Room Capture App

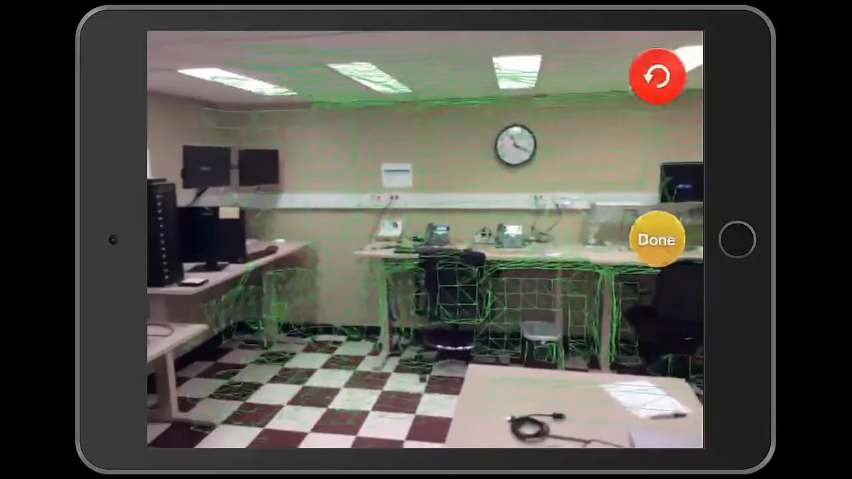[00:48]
This clip has been sped up in order to shorten the length of the video. You would want to move much slower than this.
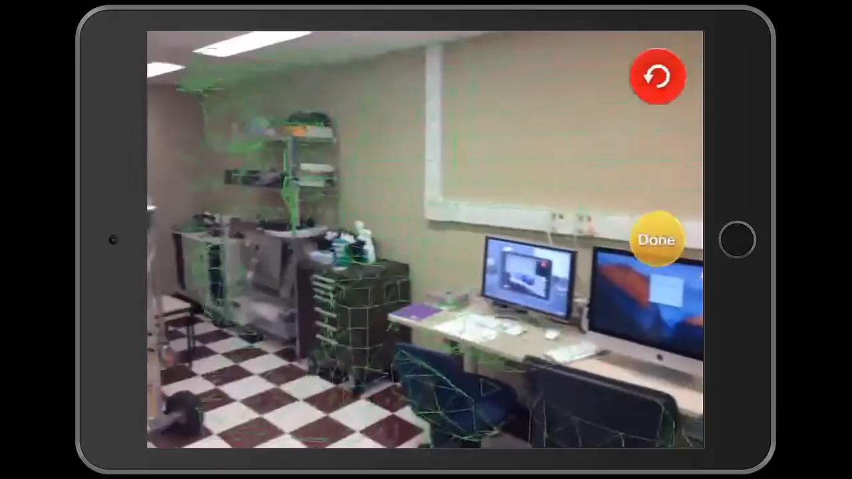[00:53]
The green mesh that is forming is showing you what the structure sensor is capturing.
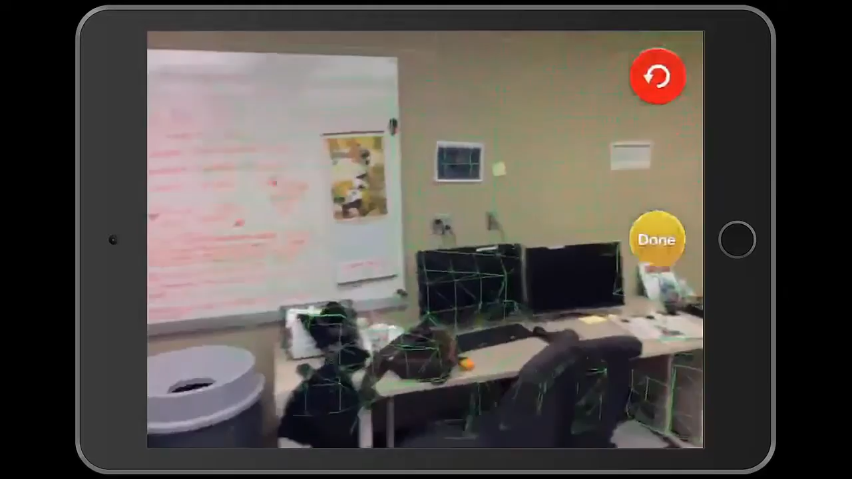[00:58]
Continue the scan until you are satisfied with the mesh that has formed.
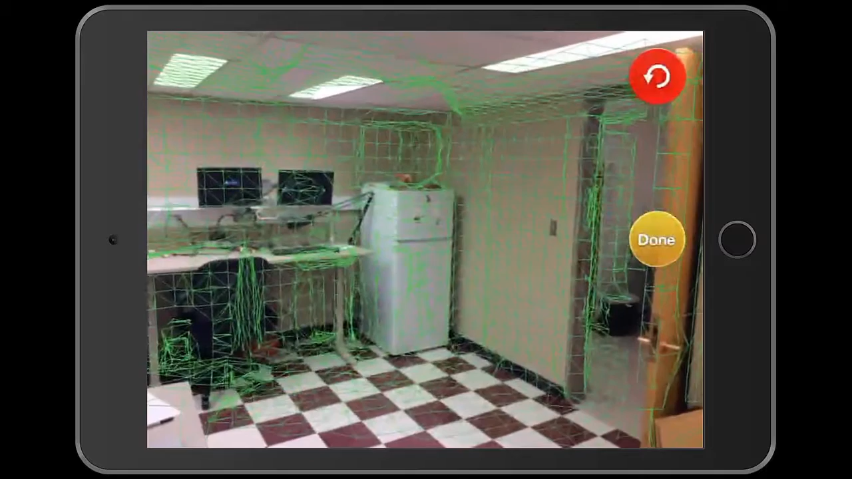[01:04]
Then click done. Select hole filling and the application will fill holes within your model.
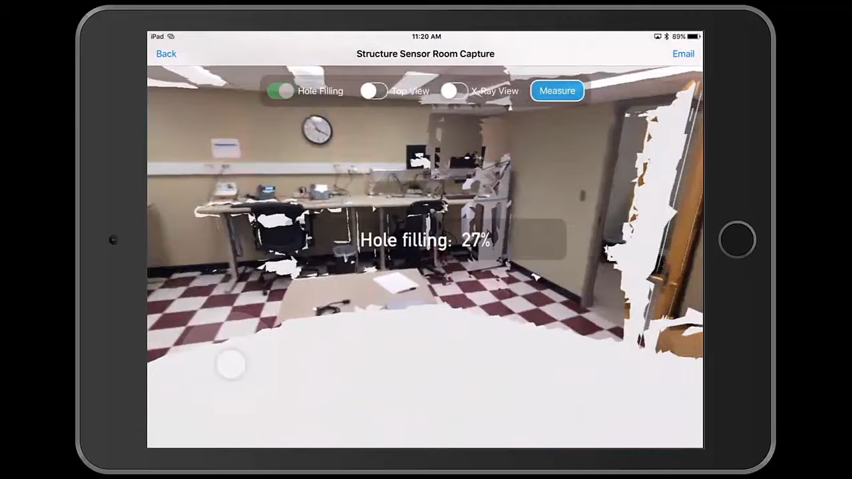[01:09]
This may take some time, but is recommended to make your model better.
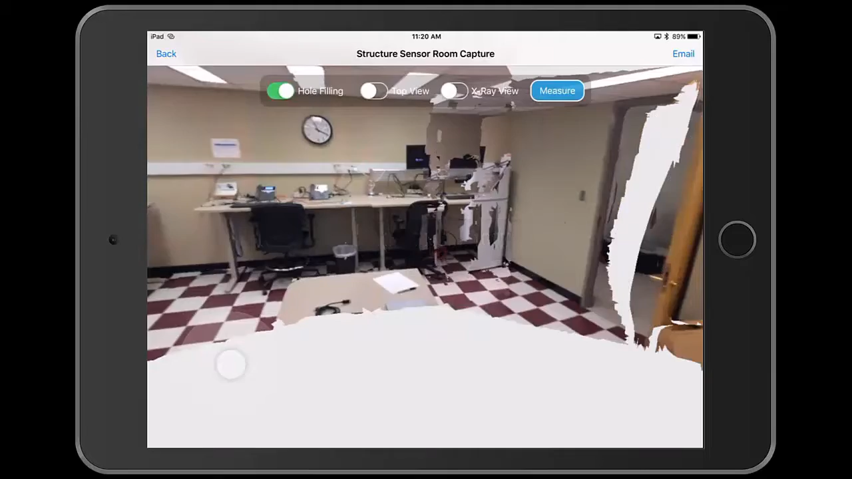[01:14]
Selecting top view will give you a bird's eye view of the model. Deselecting top view will bring you back to your original position.
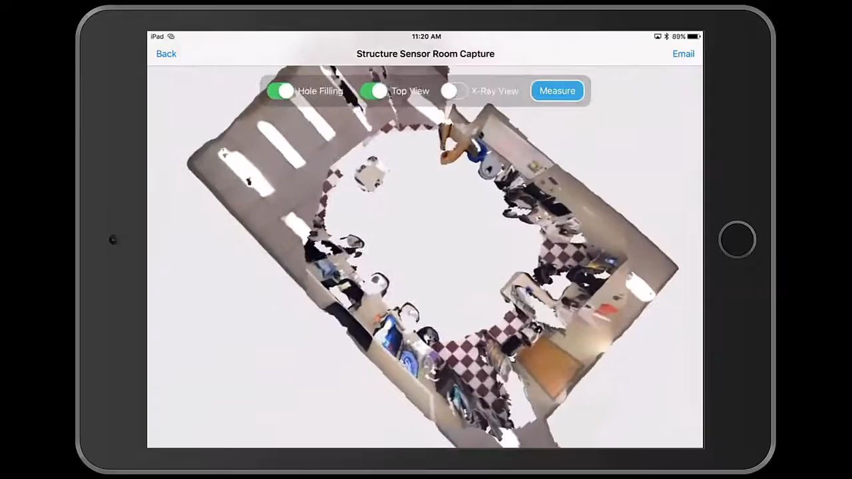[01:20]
Selecting x-ray view allows you to toggle between the x-ray view you are seeing now and the normal view.
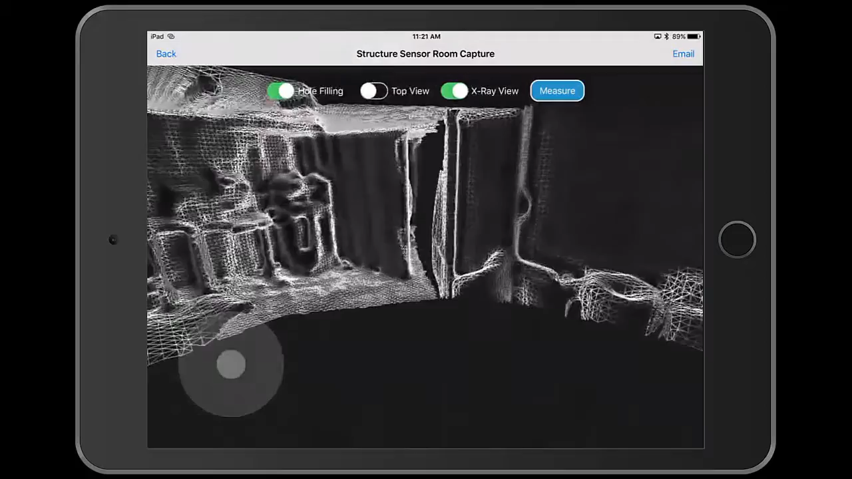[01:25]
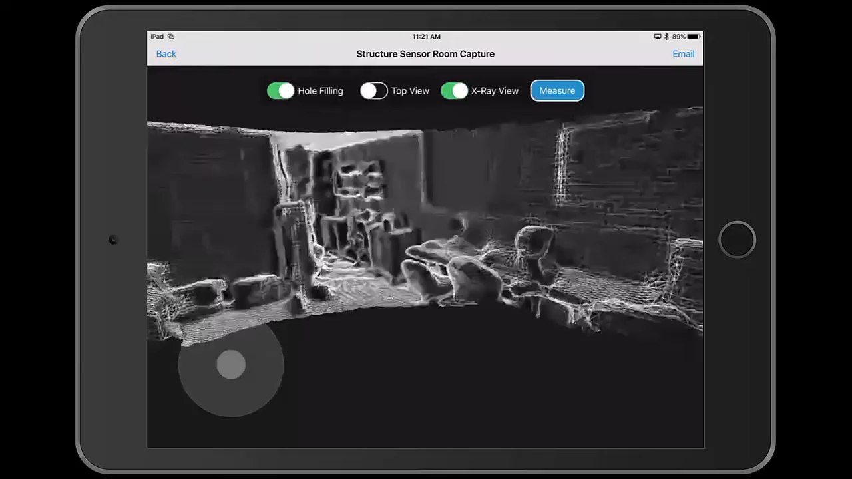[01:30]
You can look around the model by dragging your finger on the screen and move through the model using the pad in the lower left corner.
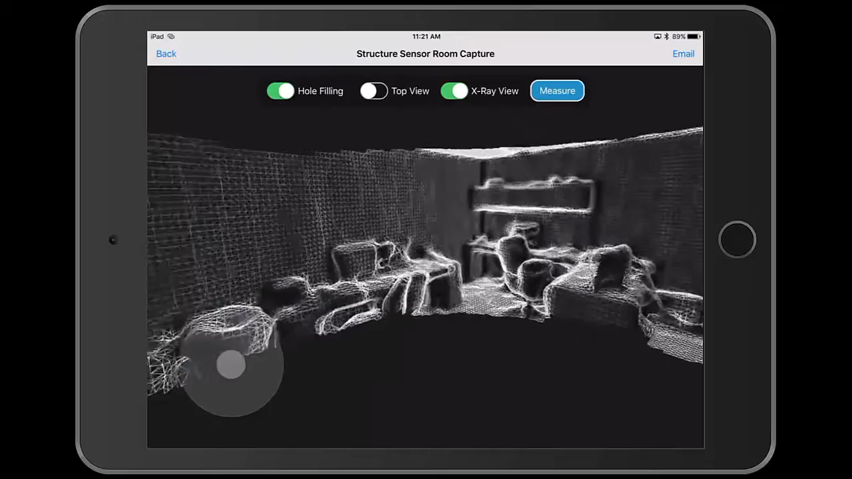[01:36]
Clicking measure allows you to measure the distance between two points on the model.
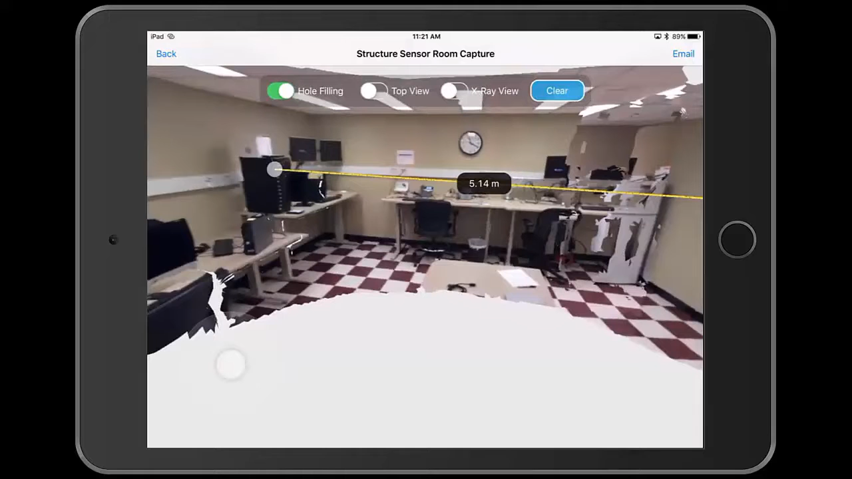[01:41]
Simply select these two points and the application will give you the distance between them.